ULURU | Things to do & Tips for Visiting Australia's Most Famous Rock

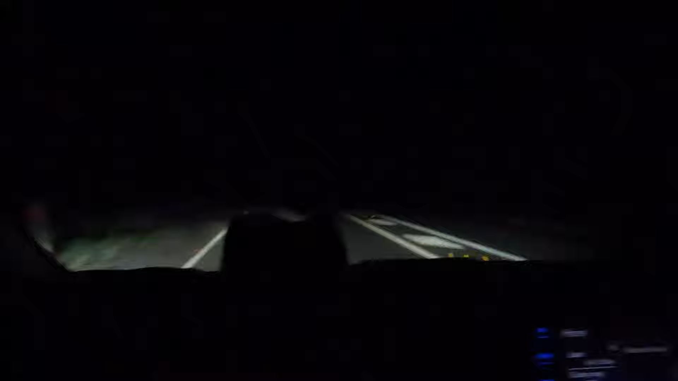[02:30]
and we are driving to Kata Tjuta. Can't even see Caleb. We're going to see the sunrise there and super excited because sunset last night was incredible. So I have a feeling sunrise is gonna be super colorful too. We're doing a short walk to the viewing platform.